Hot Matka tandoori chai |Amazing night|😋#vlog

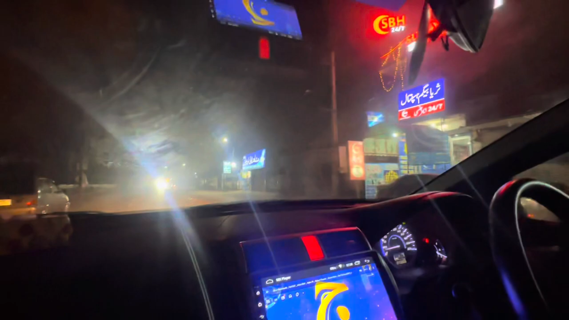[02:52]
ये तो बंद है यार, मुशायद वली ट्रेवल्स, तो ये टाइम से बंद हो जाती है दुकानें।
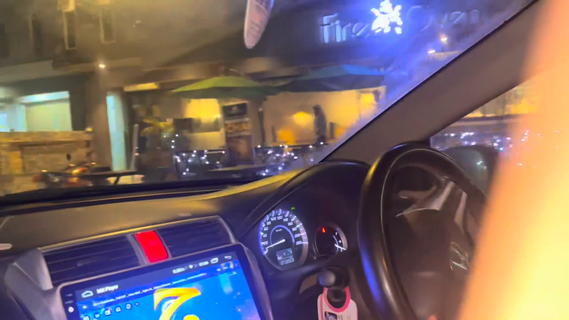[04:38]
ये खड़ा। अच्छा इधर भी बड़ा रश है। अमेज़न वालों। अच्छा अमेज़न वालों के वाले थे हैं।